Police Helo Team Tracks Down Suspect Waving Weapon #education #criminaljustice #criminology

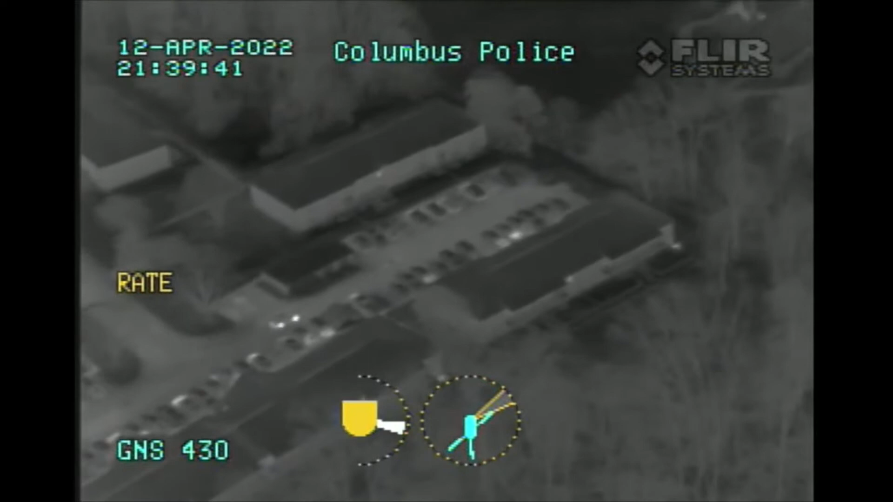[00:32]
Porsche and Martin Court coming to a dead end now. Porsche and Martin Court, it's in the dead end now. It's going west into the dead end. Backing into a spot. Alright, we got two out of the vehicle. Drivers out, passengers out now. They're walking back. They're running southbound now. One is still behind the port. Caution, officers.
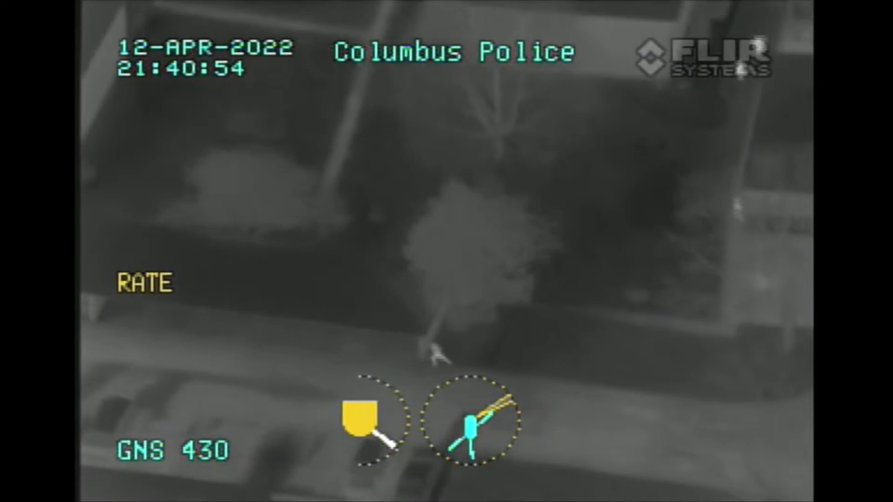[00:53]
I've got the one that's running. There's one still standing behind the port. We're southbound. He's still southbound, cutting back east. And he's stopping. And he's now continuing east. Don't get me too high.
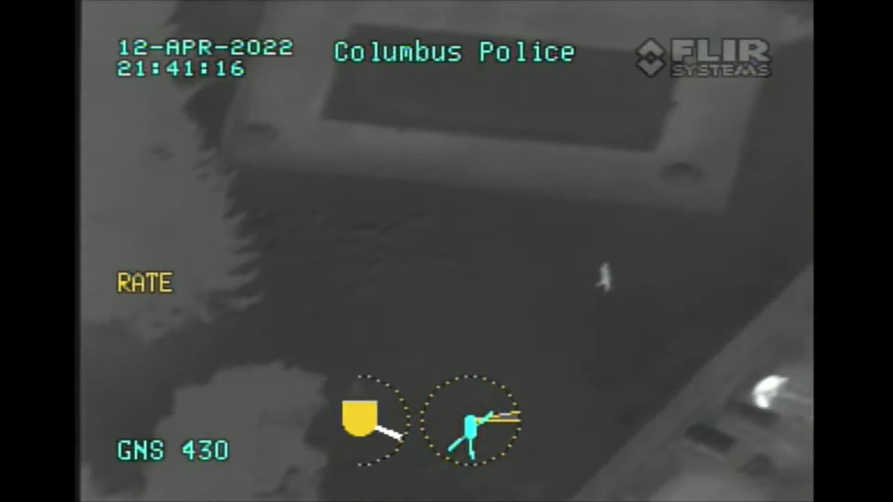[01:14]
Give me 1,400 to 1,300 if you got it. 1,400 to 1,300.
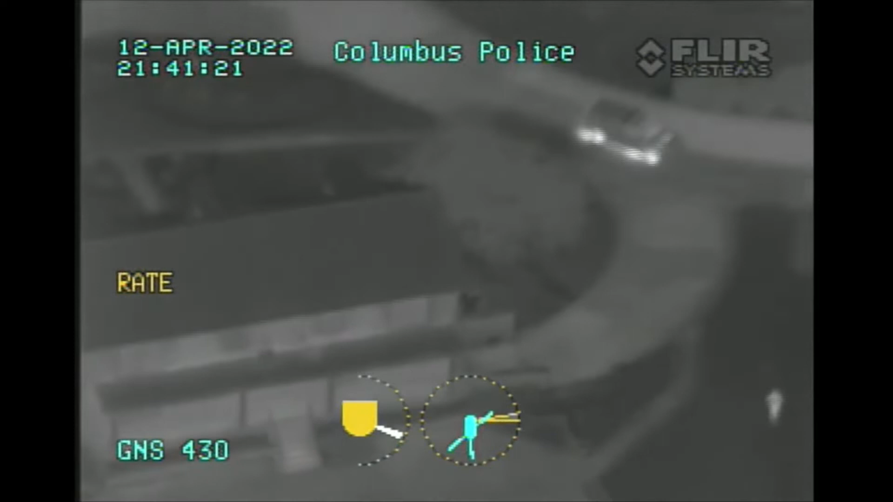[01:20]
1,400 to 1,400. The other one stopped there, Topper. Topper, give me the air. Officer in pursuit right now. He's running eastbound.
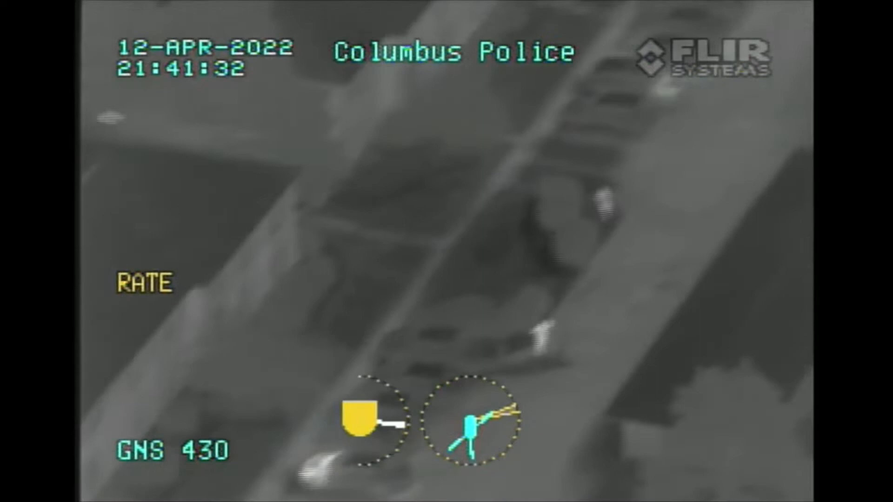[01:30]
Light is on the target. Officers, light is on the target. Yes, that's affirmative. Two apps, sir. Two apps.